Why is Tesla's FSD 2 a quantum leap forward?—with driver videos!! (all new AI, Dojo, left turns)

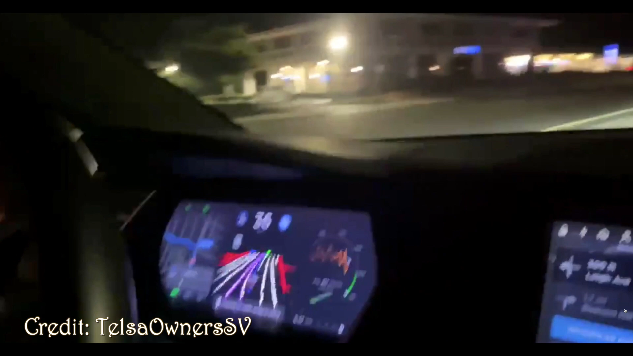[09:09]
You'll notice this at night, which is pretty freaking cool. Talk about difficult, man. They just immediately started on these night vision things. Here's a left hand turn that's being made.
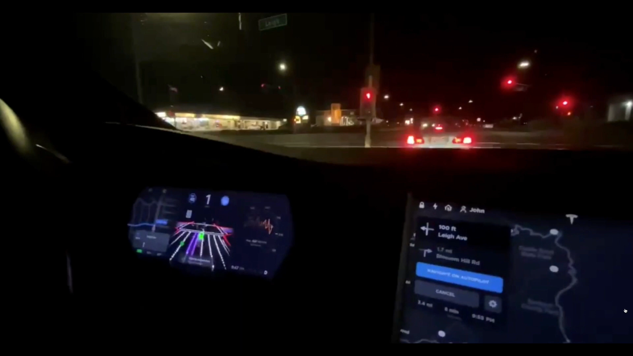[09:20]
If you notice it's following a car here, but on the left hand screen, you can see like a really cool like 1980s looking kind of looks like Pac-Man or something. Right. But anyway, when the light changes, you notice as soon as the car in front of it goes, right, you can see the speedometer going up and it executes a left hand turn like no problem at all. Pretty fantastic. So here's a fun one. Again, this is Tesla owners SV for credit. Again, it's at night.
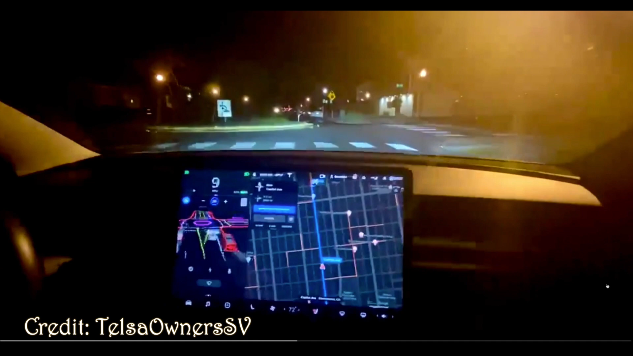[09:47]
Notice this is a roundabout and you see it was rather timid at the start of the whole thing, but it does execute the roundabout and continue on going.